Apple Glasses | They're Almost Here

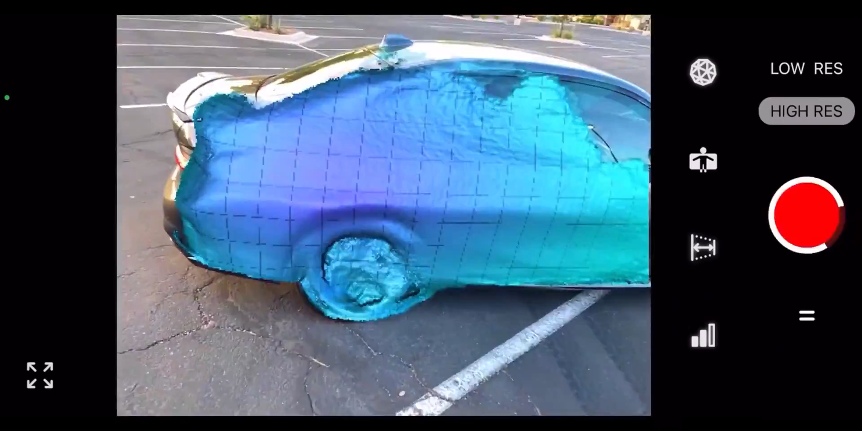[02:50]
According to a source, Apple will only have sensors like LiDAR on the frame which allows for environmental awareness and gestures without enriching others' privacy.